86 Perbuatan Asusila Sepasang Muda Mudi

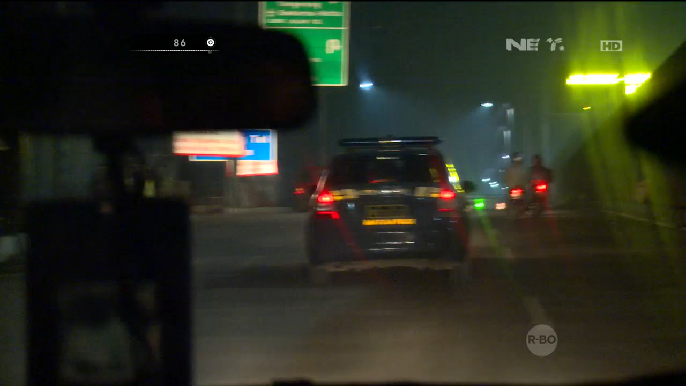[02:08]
Tiba-tiba ketika kami memasuki Jalan Raya Joglo,
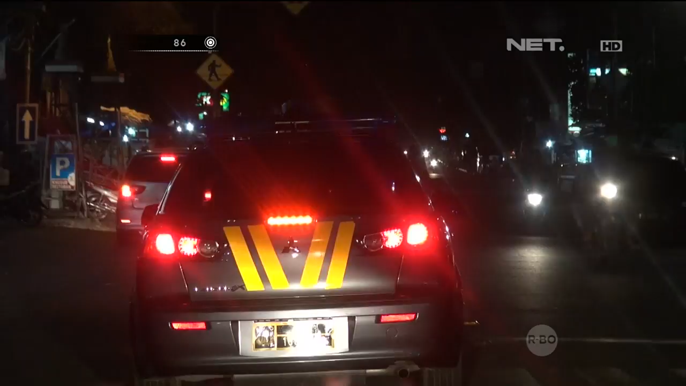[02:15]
kami menemukan sebuah mobil yang kami curigakan menepi di pinggir jalan yang memberikan tanda lampu sen sebelah kiri.